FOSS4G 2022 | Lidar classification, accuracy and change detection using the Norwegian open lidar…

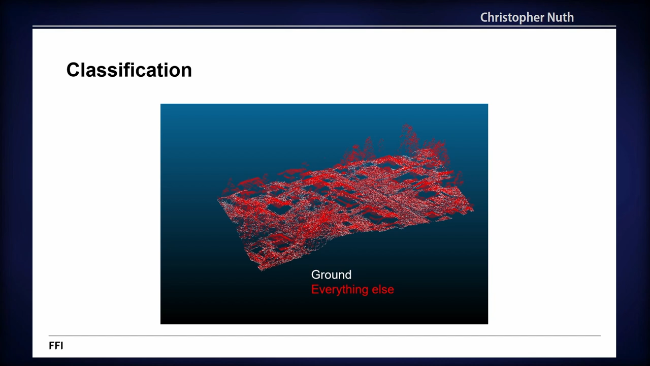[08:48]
And then you throw it through a simple k-means, it goes really fast in Python, and you can get man-made objects.
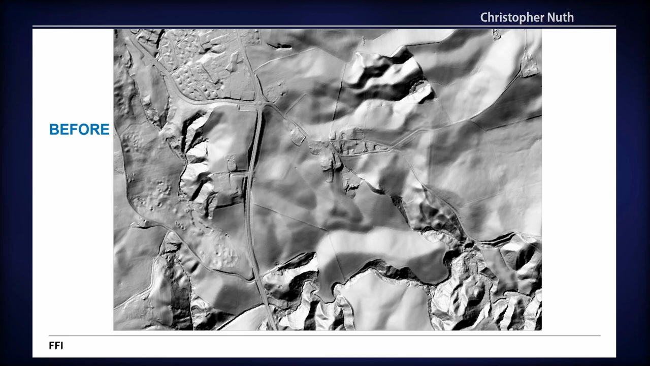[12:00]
But what you mainly see is that the mass here slid down and filled up inside these small valleys. You can then difference these. And you get two profiles. This is a cross profile here. And you see about a 20 meter difference.